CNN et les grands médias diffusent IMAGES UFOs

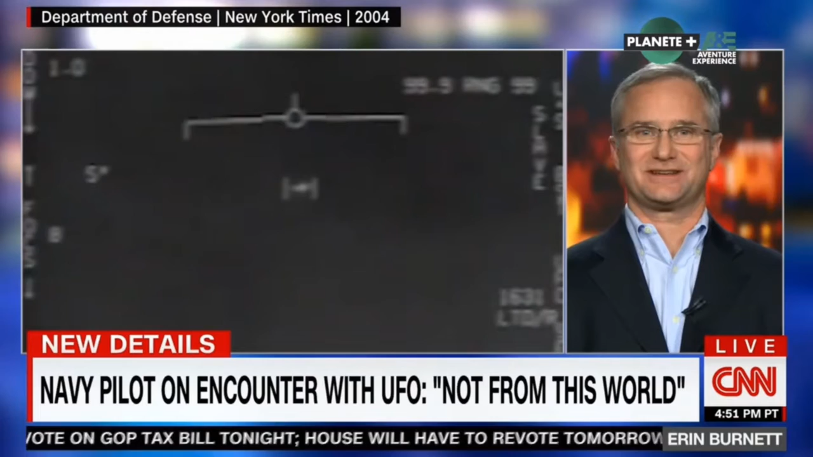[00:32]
Tout d'abord, ça n'avait pas d'aile, donc on a pensé que c'était un hélicoptère, mais il n'y avait pas de souffle, du rotor sur l'eau, pas de rotor. C'était extrêmement abrupt, comme une balle de ping-pong qui rebondit sur un mur et change de direction.